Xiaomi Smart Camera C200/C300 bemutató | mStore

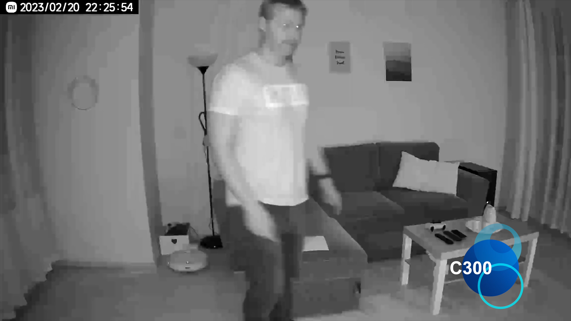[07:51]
Ugyanezt pedig megtettem éjszaka is, hasonló környezetben, tehát lényegében ugyanezt lehet látni csak sötétben vagy éppen világosban, és ugyanígy el lehet olvasni a különböző részeket, meg lehet nézni, hogy mennyire torzít a kamera, szerintem jól látszik, hogy az infra sokat segít egyébként az éjjellátásban.
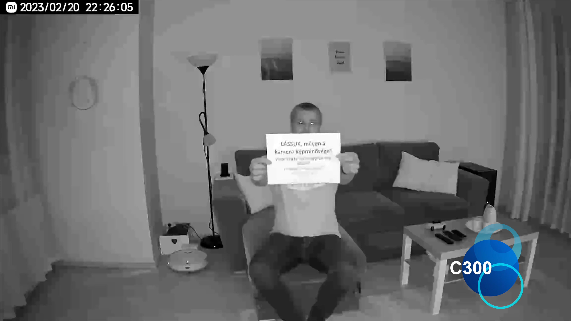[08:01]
Jöjjön utána a C200-nak a képminősége, ugyanez történt, csak esetleg más ruhában voltam, vagy egy picit máskor vettem föl,